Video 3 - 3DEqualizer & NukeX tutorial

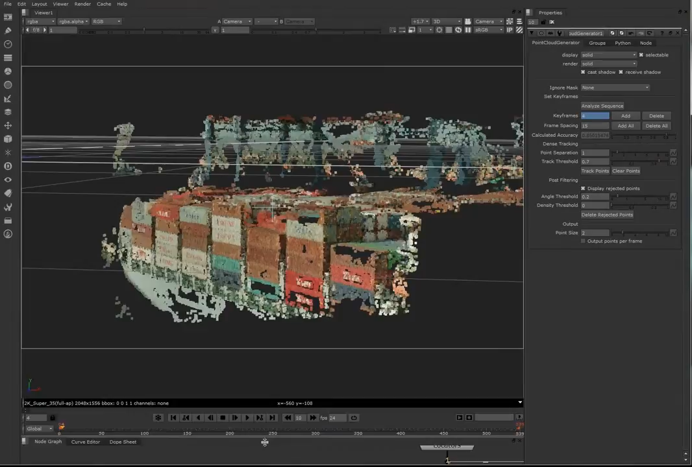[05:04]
now we have now the point land rate cloud point cloud generator we're going to add a poison mesh what the poison mesh does is
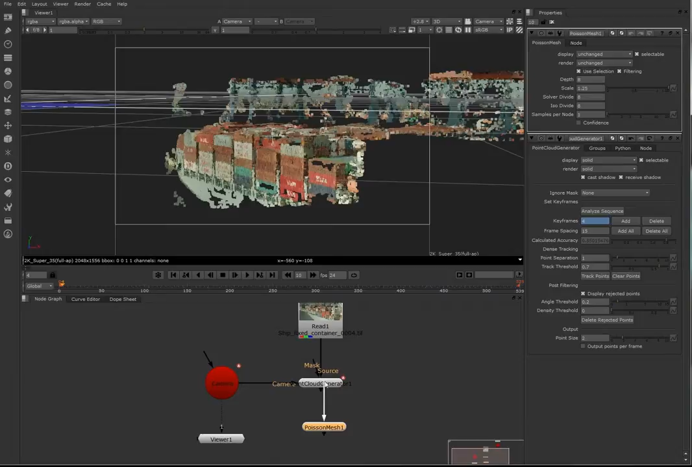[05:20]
really it takes the data from the point cloud generator and converts it into into a yeah into a mesh
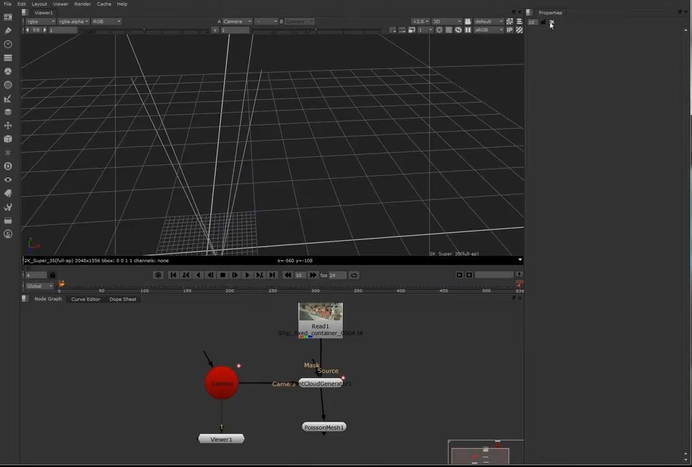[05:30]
now as you can see it was just one huge blob that is because of all the lines that are shooting out as you can see the ship and the cranes are
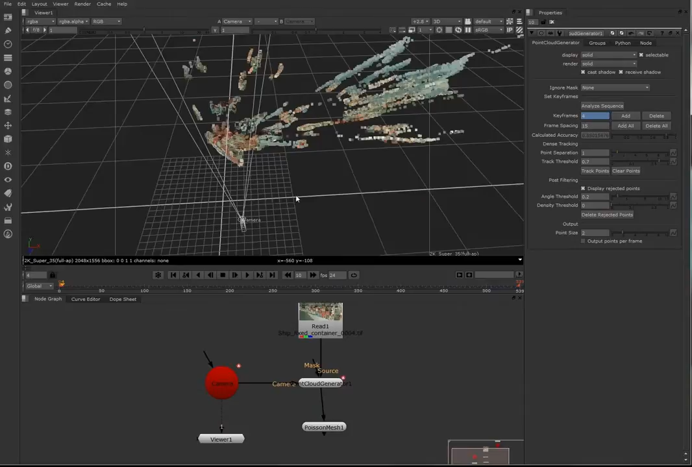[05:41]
really really really small in compared to everything that is tracked so we're going to increase the angle threshold to